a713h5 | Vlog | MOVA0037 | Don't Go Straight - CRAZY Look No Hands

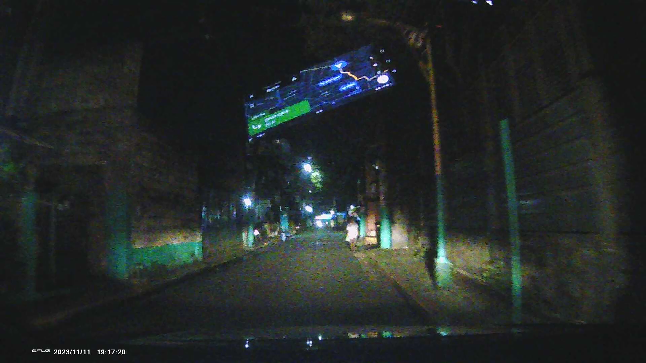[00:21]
Diretso na lang dito, no? Kasya kaya ako dyan? Yan ang tanong. Ayaw nga, wag na pala.
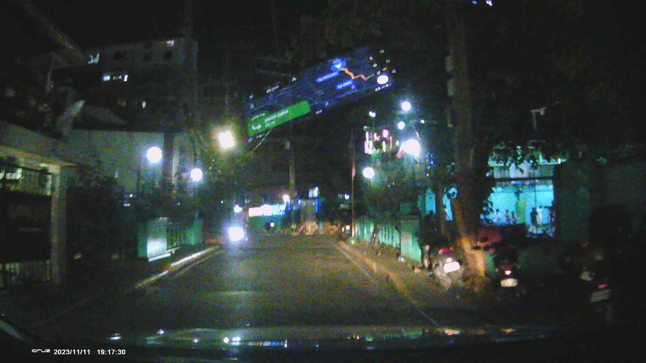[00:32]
Dahil kasi may mga nakakasalubong tayo dyan eh.